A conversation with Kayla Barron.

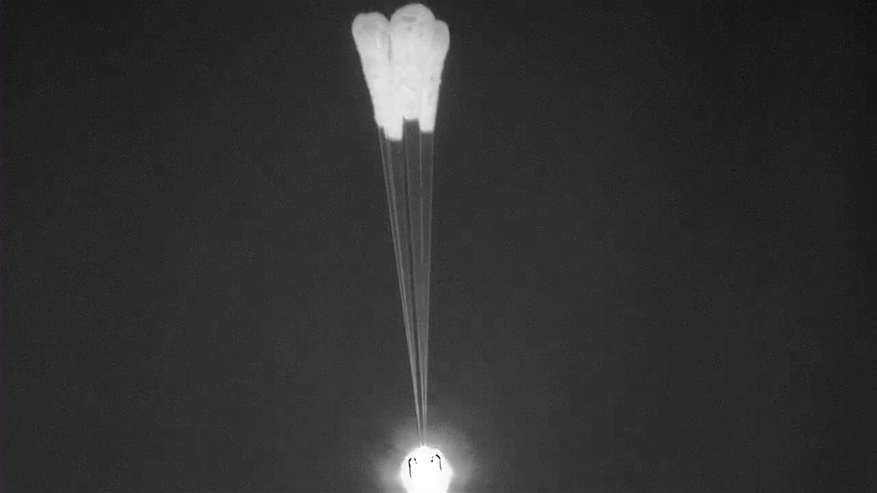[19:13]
Yeah, that reefing action that you just mentioned playing out right in front of us.
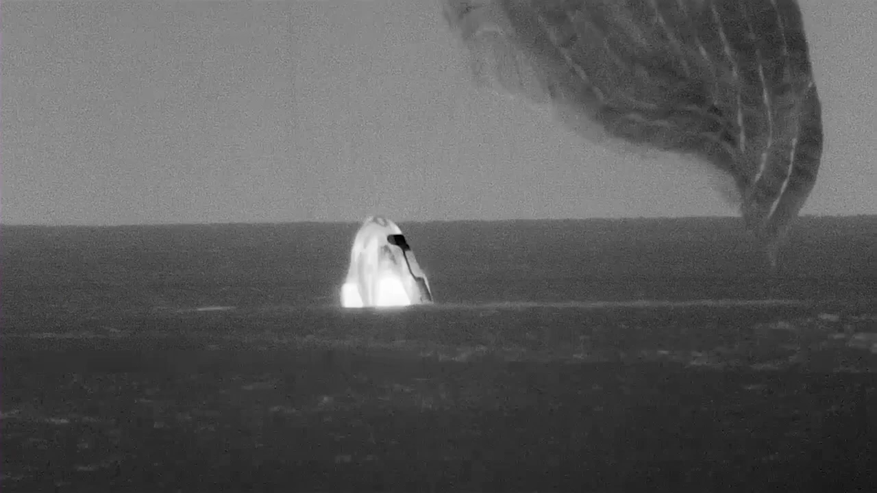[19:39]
So the footage here looks black and white.
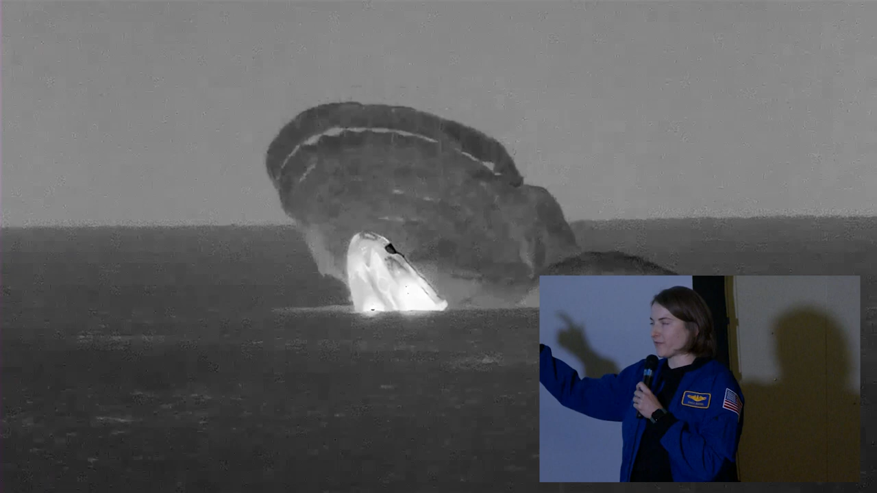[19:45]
They're using a special infrared camera to see us because it was actually dark and at night. But when we get closer to the boat,
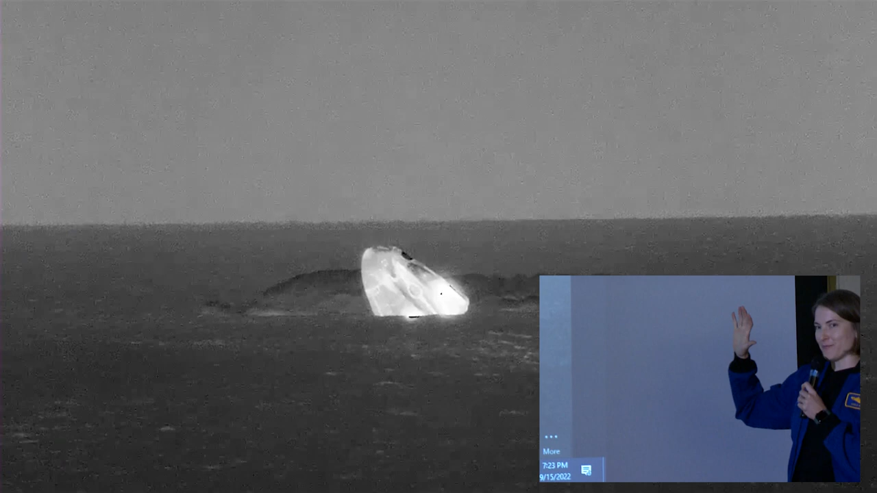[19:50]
you'll see that pristine white capsule you remember from the earlier footage looks a little bit more like a toasted marshmallow.